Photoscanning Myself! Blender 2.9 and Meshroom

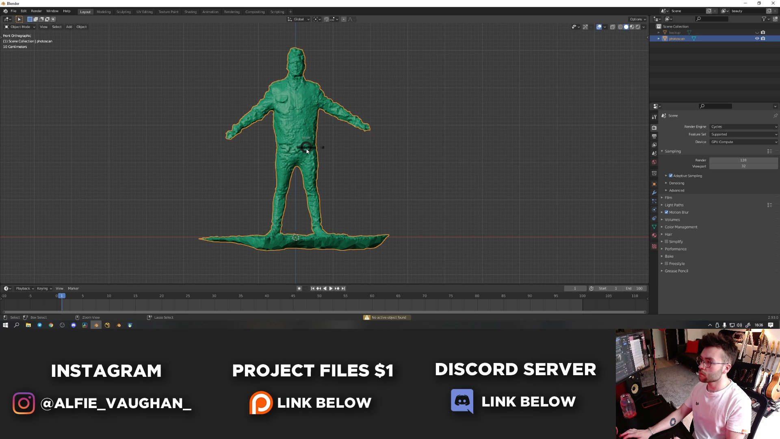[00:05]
I was trying to make a photo scan for the live stream but I didn't manage to bake the textures because I had some technical difficulties so I thought I would make a video to kind of summarize the process now that I've worked it out.
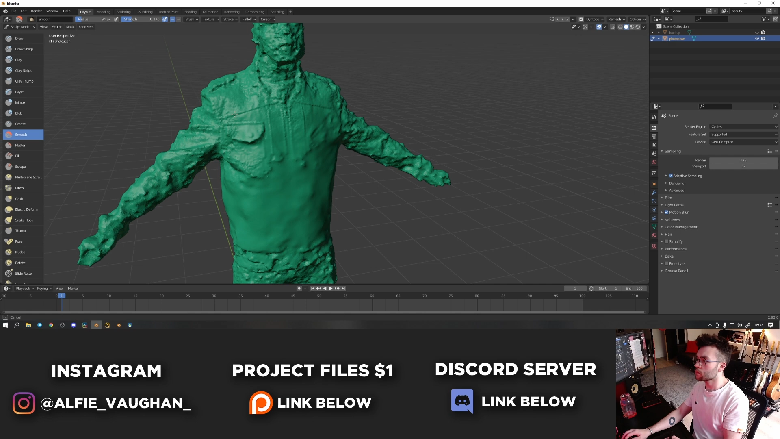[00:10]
So if you watch the live stream you will have seen me going through and sorting out the photo scan.
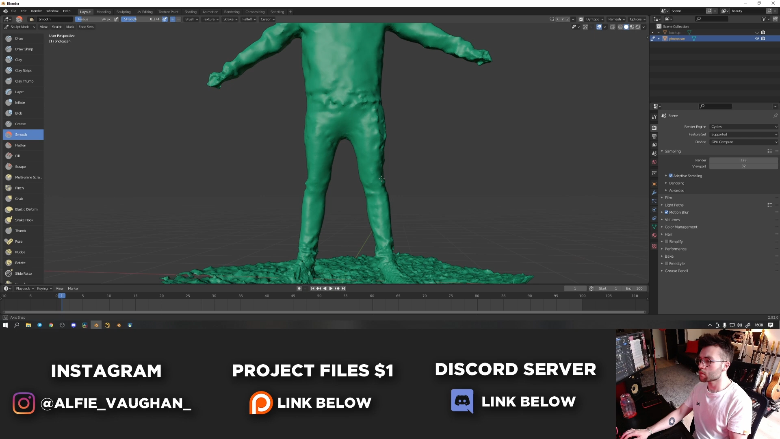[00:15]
My friend Kieran helped me take a load of photos of me walking in a circle. I brought them into Meshroom and created this generated mesh and
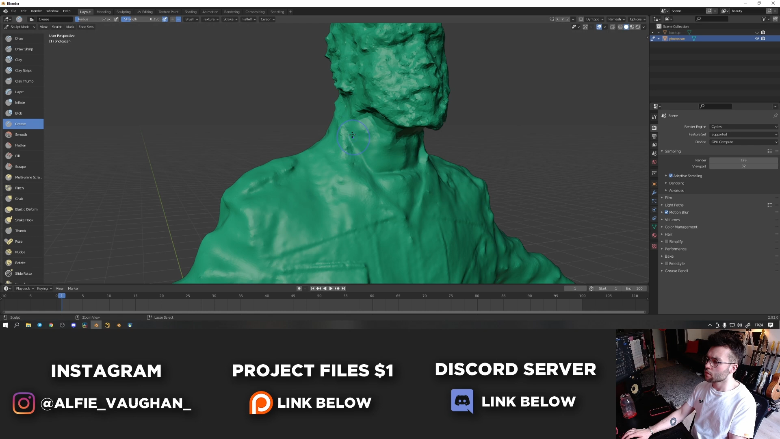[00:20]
then once that was finished I exported it into Blender and started doing the cleanup work and baking the textures. The geometry itself came out very rough so I ended up going through and using some of the sculpting tools in Blender to smooth out the mesh in a lot of areas.
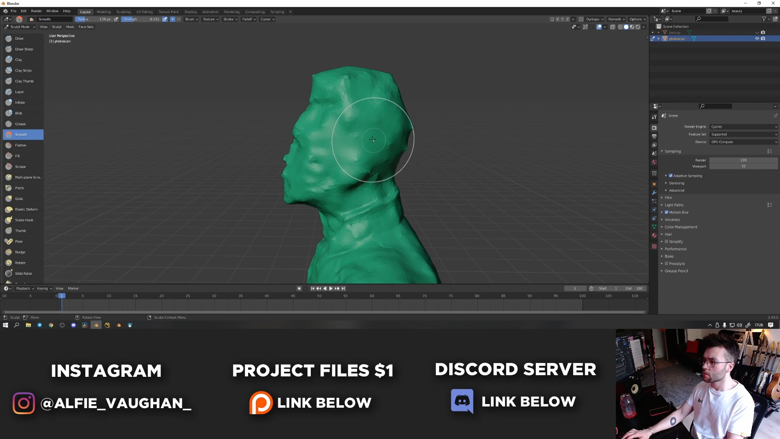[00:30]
I cut off bits like the hands and feet that didn't scan very well because I'm going to use separate meshes
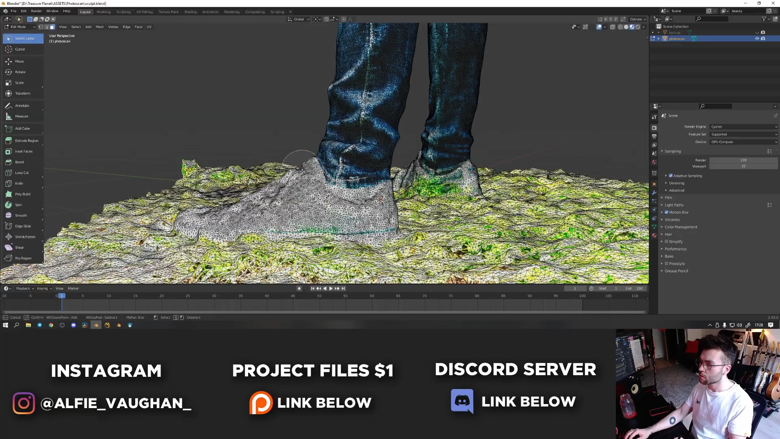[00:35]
for them anyway and then I exported the sculpted version of the mesh into instant meshes and I did a quick remesh of it so that I had some clean geometry to bake the textures onto.
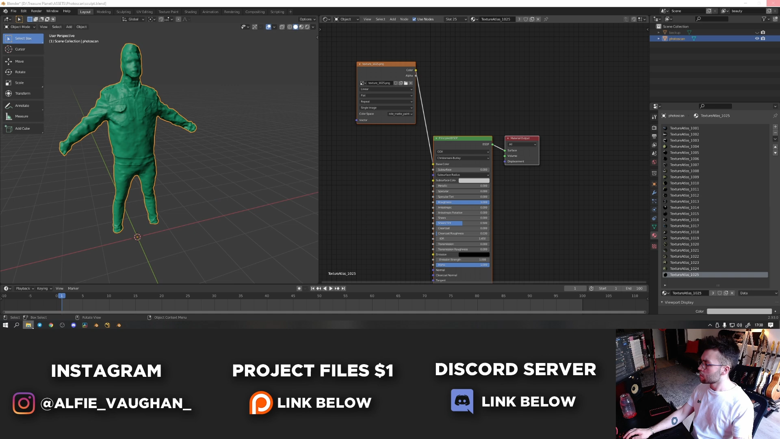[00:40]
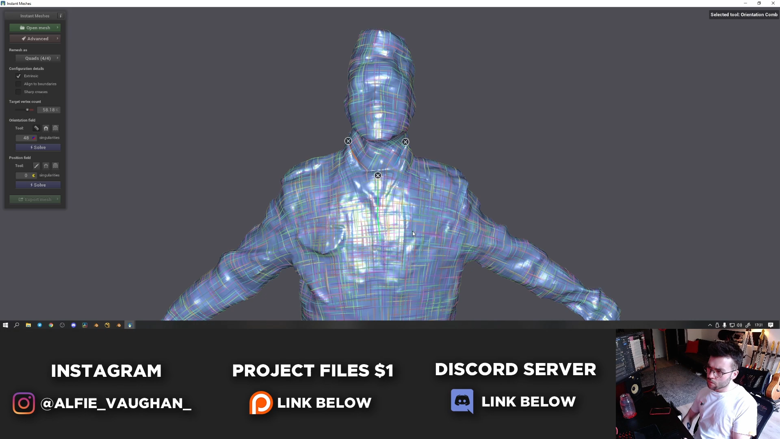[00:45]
The UVs from photo scans are also absolutely horrible so I marked some seams on the new retipologized mesh and then I did an unwrap onto that which was ready for baking the new textures too.